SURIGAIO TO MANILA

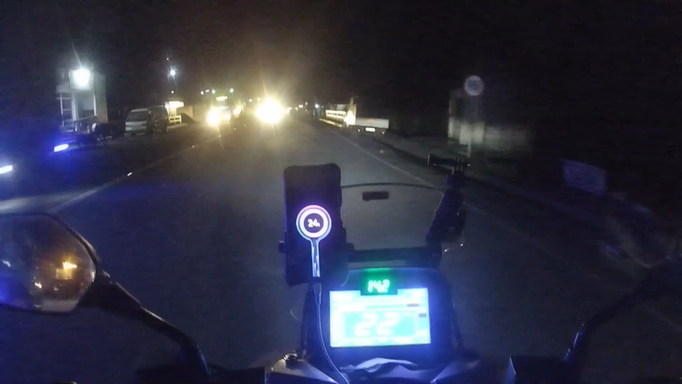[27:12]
Time check 1:46 in the morning. Tayo lang po ang nasa kalsada. Uy, ganda dito ah. Ano to? Anong lugar to? Police station.
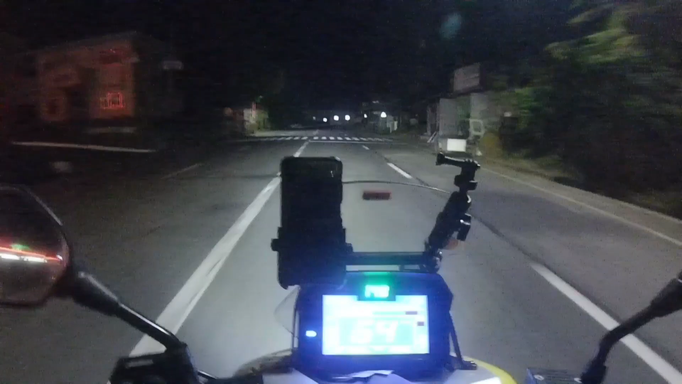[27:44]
Castilla Town Hall. Papunta tayo ng Legazpi, guys. Sarap talaga bumiyahe ng madaling araw. Walang kasabay.
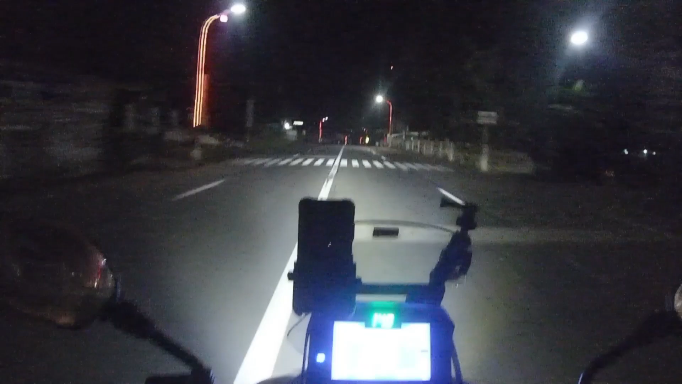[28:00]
Ganda dito ah. Yung mga poste nila may kulay red.